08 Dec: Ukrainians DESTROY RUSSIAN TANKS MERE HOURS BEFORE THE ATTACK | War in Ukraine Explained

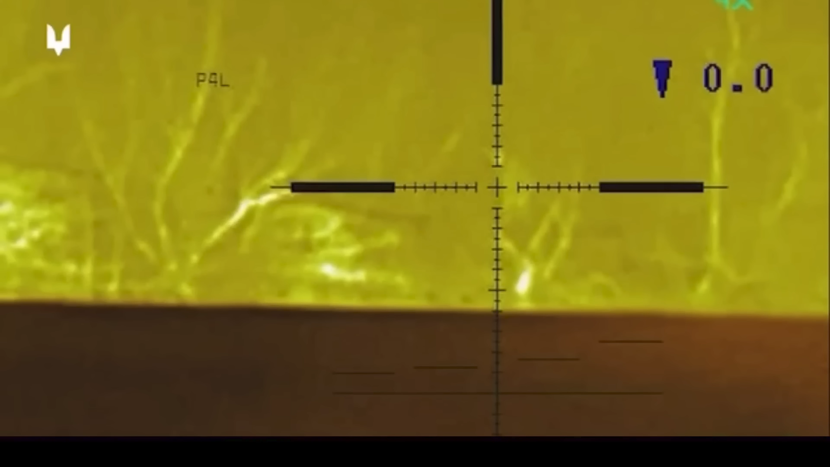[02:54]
Ukrainian fighters also previously released a video confirming that the forest line is also under tight control of Ukrainian snipers.
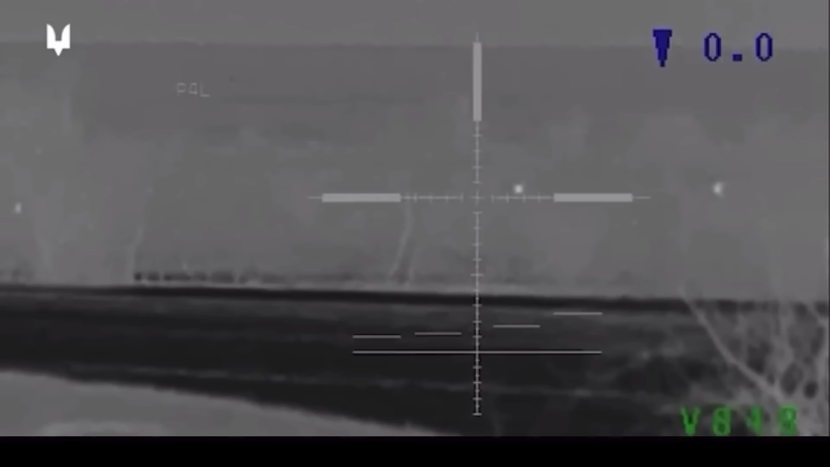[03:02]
The snipers were eliminating Russian reconnaissance units that were trying to identify Ukrainian firing points prior to the main attack.